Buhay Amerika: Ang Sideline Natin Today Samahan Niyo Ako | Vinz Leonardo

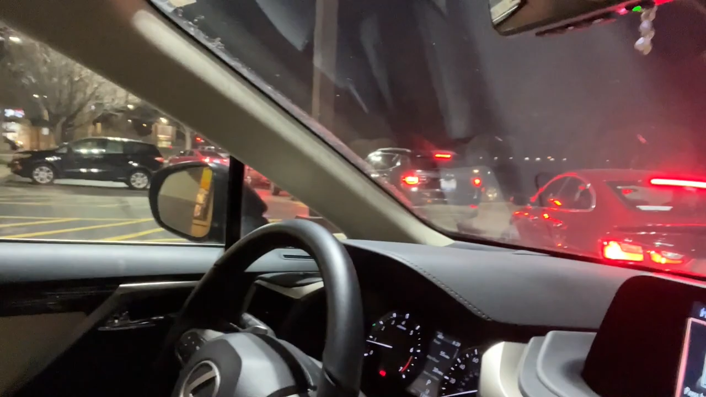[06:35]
Hindi naman sobrang tagal. Moving naman. Abangers tuloy tayo. Pero, parang mapakita ko nga sa inyo kung paano yun. Pipick up natin. Ganun lang.